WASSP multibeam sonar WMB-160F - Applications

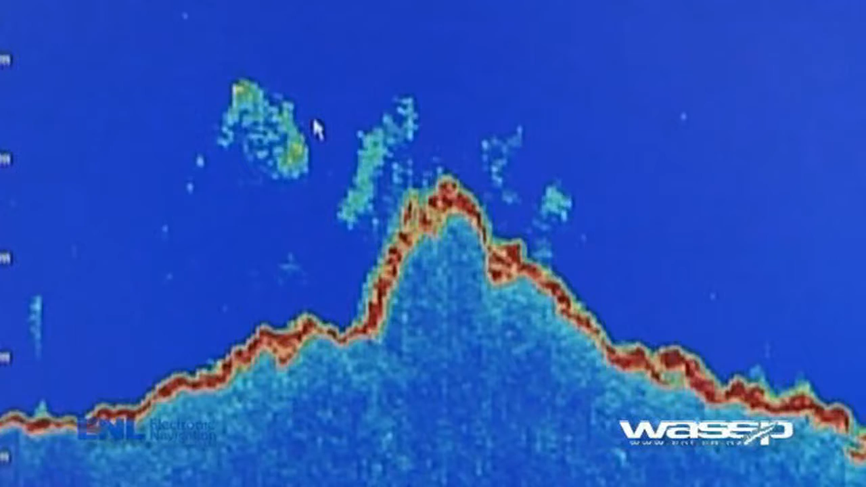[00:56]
vessel now he can sail right up to the rock or bank it's displayed on the screen even if he's not exactly over it and he can place the pots exactly where he believes the best place to be
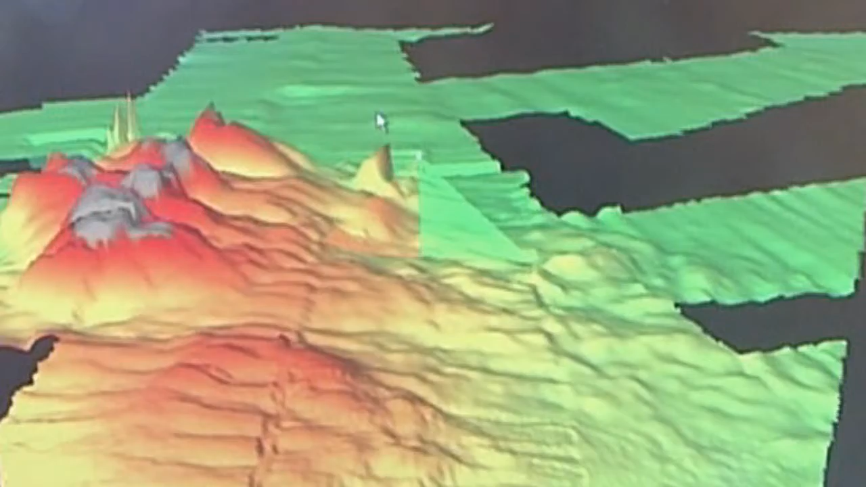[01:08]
look at the stray rocks saving you're going up and down up and down up and down your
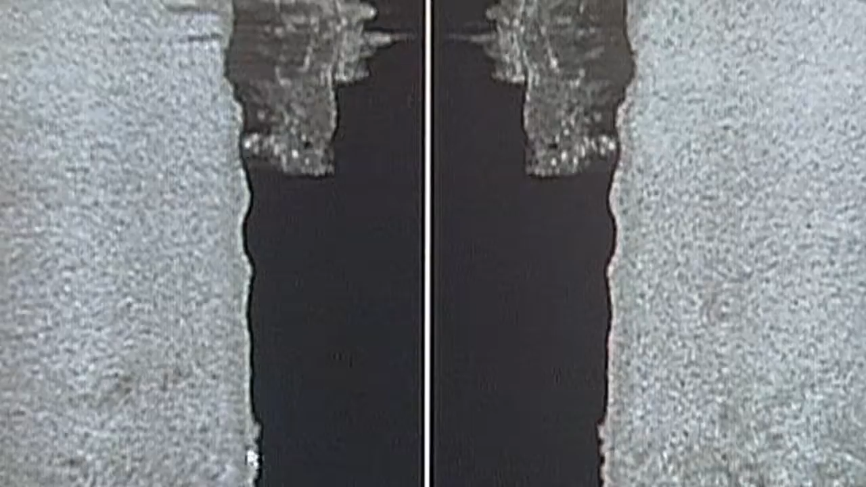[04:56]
scan sonar and back scatter allows the archaeologist to build a very accurate picture of what's down below this means decisions can be made before the time intensive practice of ROV or
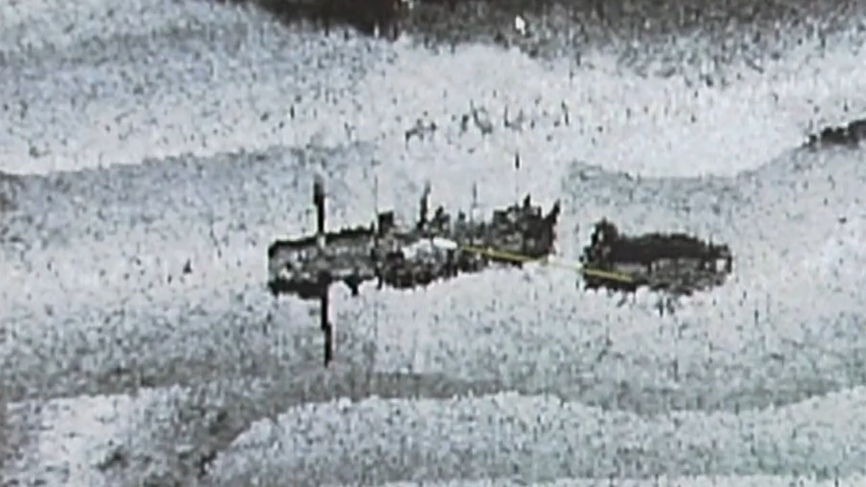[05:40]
for both hard and organic materials so much easier especially in silty situations
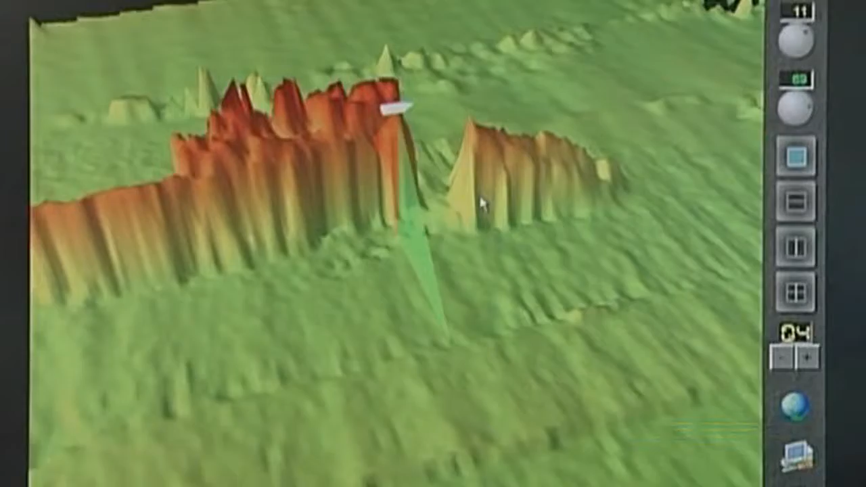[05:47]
the ability to once again build a three-dimensional image of the search site and to track